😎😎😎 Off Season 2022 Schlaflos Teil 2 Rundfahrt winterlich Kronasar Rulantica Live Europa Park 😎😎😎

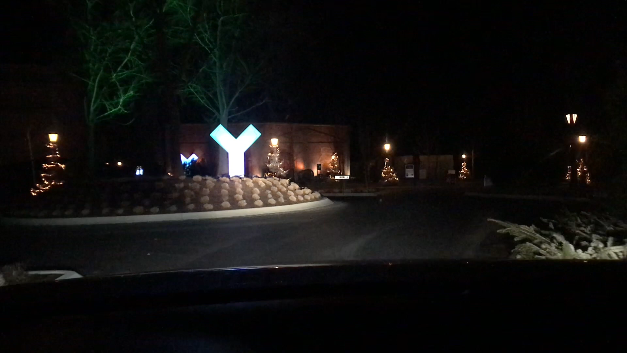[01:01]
Vor ein paar Wochen habe ich ja den ersten Teil mit dem Europapark gemacht.
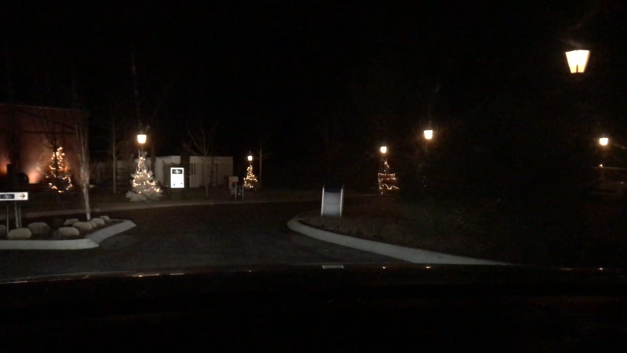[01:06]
Oh, schaut mal her. Hier ist alles noch weihnachtlich geschmückt.
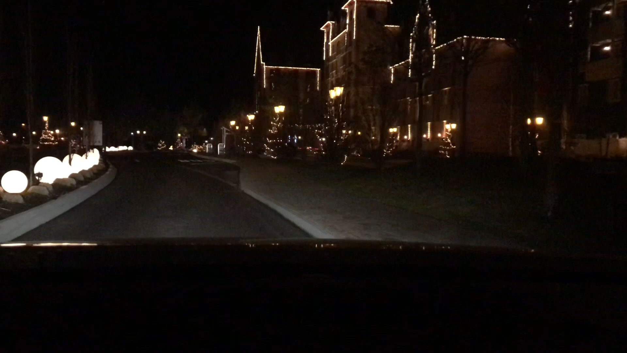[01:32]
Ah, da bin ich mal gespannt, was Rolantica bietet. Muss ich nur noch gucken. Oh, sieht das schön aus nachts. Nachts ist es immer ein Erlebnis, wie im Europapark.
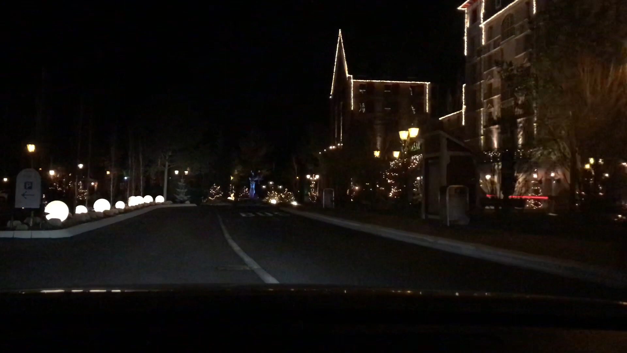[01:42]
Einfach schön die ganzen vielen Lichter.
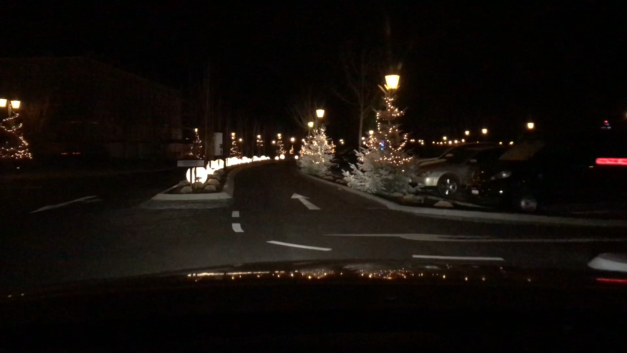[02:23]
Alles sogar die hier, schaut mal in der Mitte die ganzen beleuchteten Kugeln. Ist das nicht schön? Ah ja.
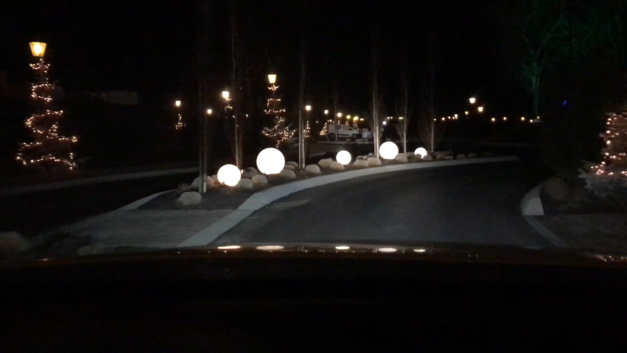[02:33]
Dann fahren wir mal hier rechts. Ich glaube, da geht es dann zu. Rolantica. Ah ja, da steht's. Rolantica.
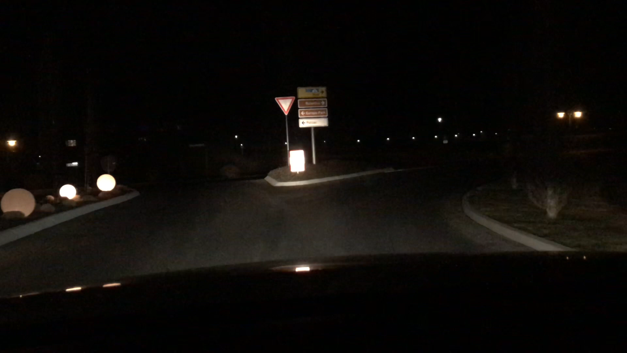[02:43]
Dann fahren wir mal dahin. Und ich glaube, das ist gerade hier um die Ecke. So. Und rechts abbiegen, genau.
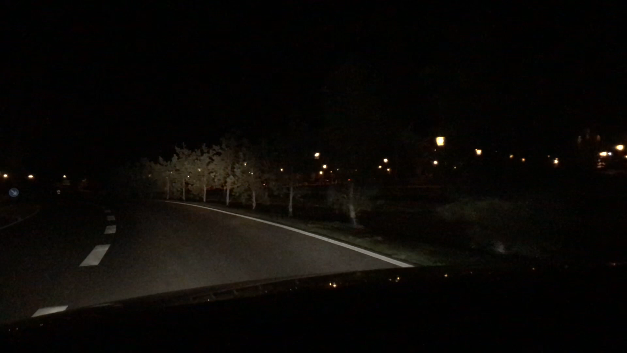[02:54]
Schön. Einfach schön. Totenstill hier, glaube ich. Auch hier winterlich noch geschmückt. Auch mal schauen, vielleicht steige ich aus und laufe noch zur Rolantica hin. So,
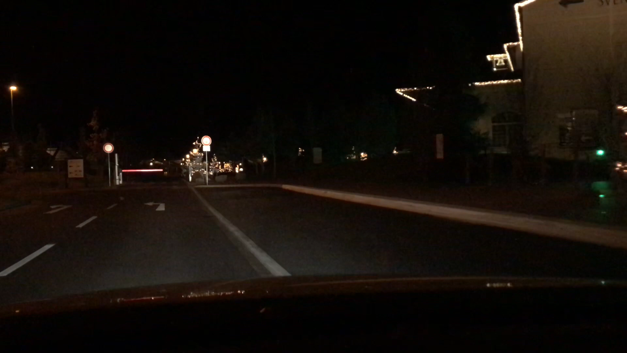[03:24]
geht es hier rum, schauen wir mal, wie es hier weitergeht.
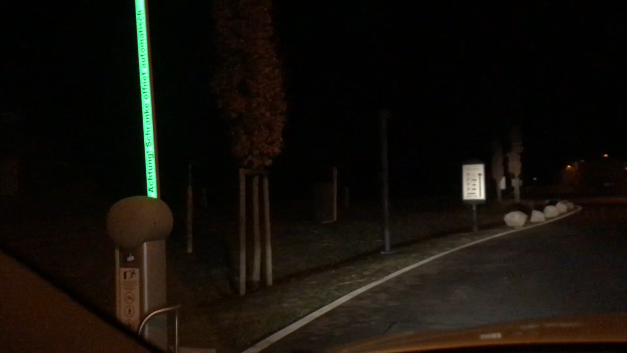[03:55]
Oh oh. Ich fahre jetzt einfach mal rein. Okay.
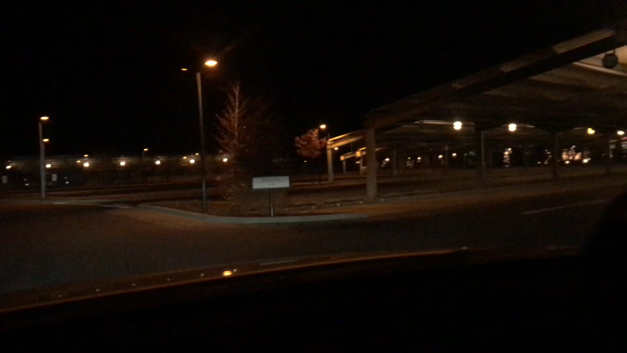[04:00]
Der Parkplatz natürlich wie ausgestorben. Ich weiß nicht, ob man sieht im Dunkeln. Tote Hose, würde man sagen.
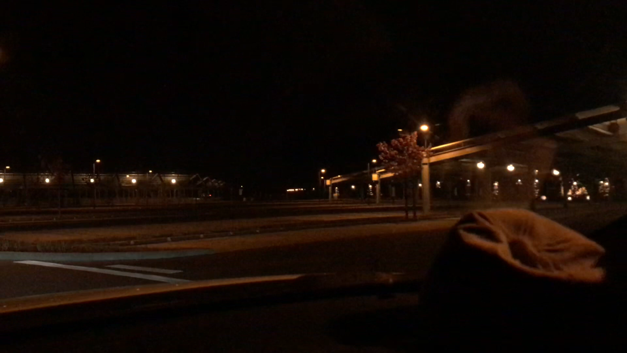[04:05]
Da vorne geht's rein, komm, da laufen wir jetzt hin. Habt ihr Lust?
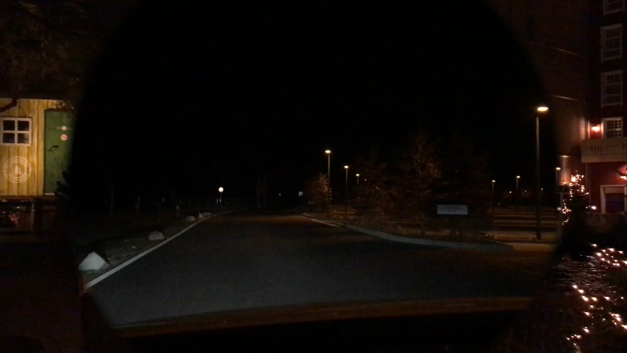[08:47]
Jetzt bin ich wieder im Auto. Das war jetzt aber wirklich richtig schön. Oh nee, ich befürchte es. Da vorne ist die Ausfahrt. Oh nee. Ja, die Schranke wird schon aufgehen. Oh nee.
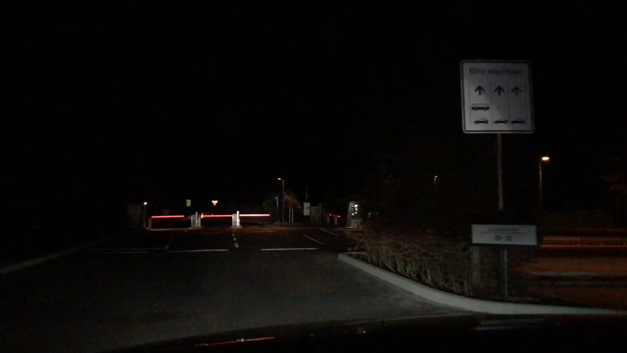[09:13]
Sind alle rot. Jetzt fahren wir mal langsam hin. Okay. Oh nee.
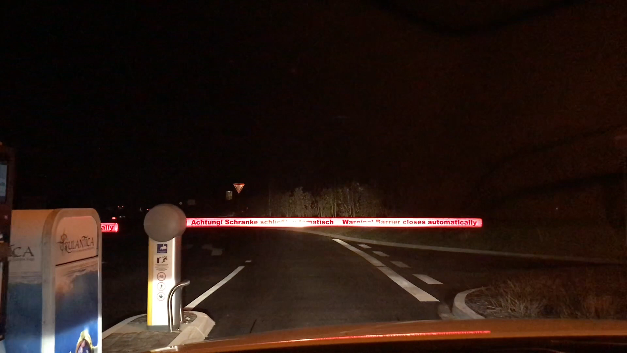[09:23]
Die geht nicht auf. Oh, ich fahre noch mal ein Stück zurück. Moment, ich drücke. Hallo, Entschuldigung. Die Schranke geht nicht auf.